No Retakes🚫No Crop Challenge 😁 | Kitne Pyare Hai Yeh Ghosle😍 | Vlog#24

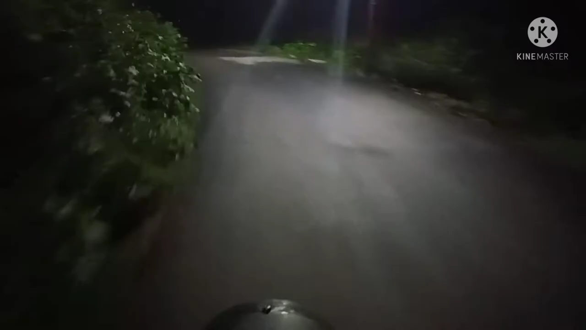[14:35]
15 मिनट के स्ट्रगल के बाद हमें थोड़ी सी अच्छी रोड मिली है, बढ़िया सी,
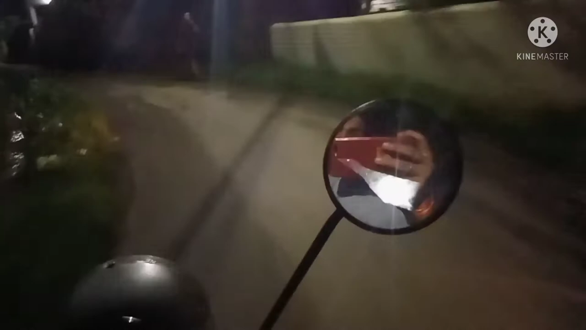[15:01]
सस्ती मोटो ब्लॉगिंग दिख रही है गाइस आज आपको। इस रोड पे वैसे आपको रश कम भी दिखेगा क्योंकि यहाँ पर रश भी नहीं करता कोई, इसलिए पैसा ये मनु ने दिया।